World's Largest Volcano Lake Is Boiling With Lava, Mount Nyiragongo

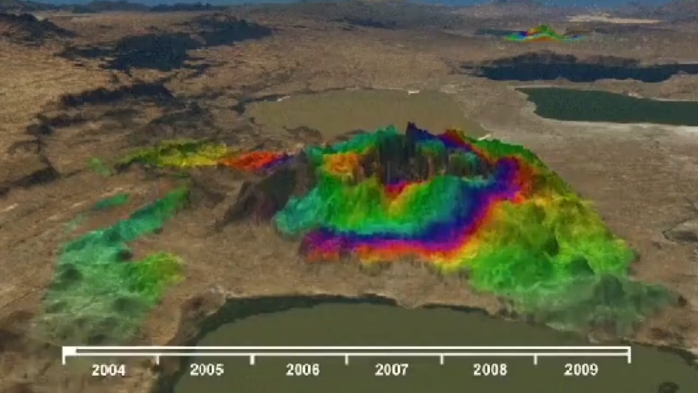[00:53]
the whole mountain and area around it rises and goes down again the earth is breathing we can see it here